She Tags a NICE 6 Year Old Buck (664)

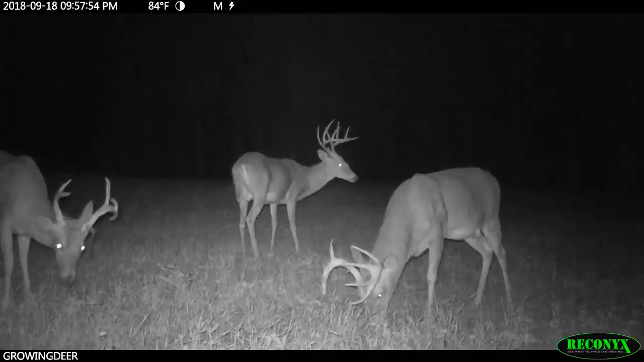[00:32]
That year, there were several Reconyx images of Potential around a food plot we call Pops. And he was often in a bachelor group with a couple of bucks we called Swoops and Slingshot. During the fall of 2018, Potential was pretty active from a ridge here in the Proving Grounds we call Boom all the way to the southern end of the property.
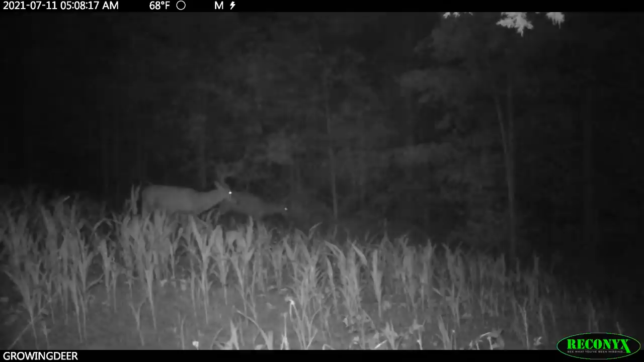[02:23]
Once again, he was active at the southern portion of the Proving Grounds and often, at least during the summer, was in images with a buck we call swoops.